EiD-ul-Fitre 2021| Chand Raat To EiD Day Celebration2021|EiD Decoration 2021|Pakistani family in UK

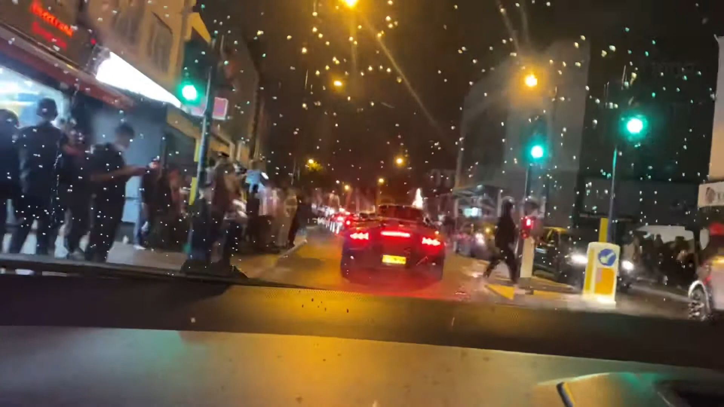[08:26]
माशाल्लाह इतना रश था, लोग इतनी गैदरिंग में थे, लेकिन एक अच्छी बात ये है कि लोगों ने मास्क पहने हुए थे,